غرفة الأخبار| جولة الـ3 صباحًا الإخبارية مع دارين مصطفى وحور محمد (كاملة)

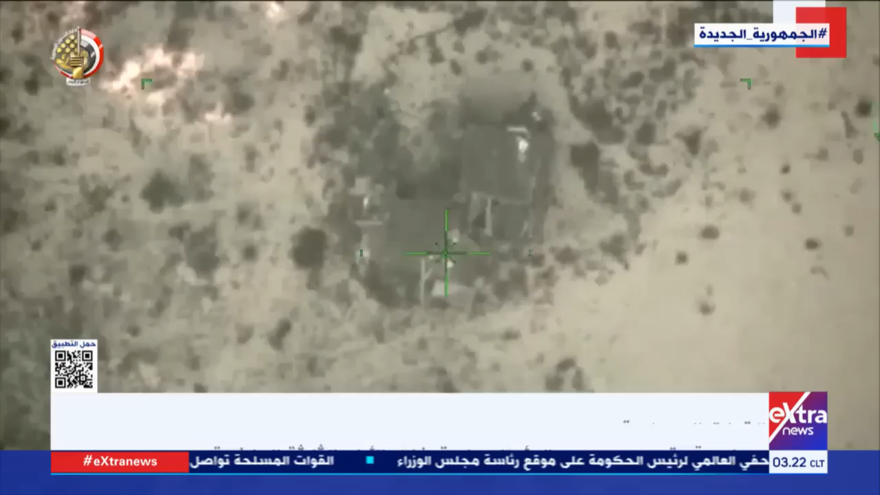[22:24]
وعدد من الأوكار بشمال سيناء تستخدمها العناصر الإرهابية في تنفيذ مخططاتها.